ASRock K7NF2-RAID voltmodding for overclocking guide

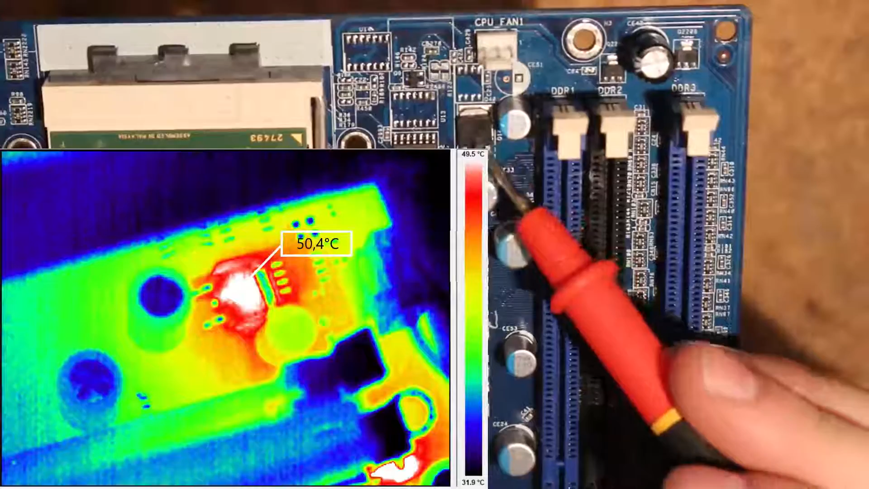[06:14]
On screen: spot 50.4°C, scale top 49.5°C, scale bottom 31.9°C
From my quick testing it turns out that well because it's a linear regulator the power consumption of this FED here goes up with lower voltage actually. So if you're running like 2.6 or 2.7 volts on here this gets over 50 degrees easily rather quickly.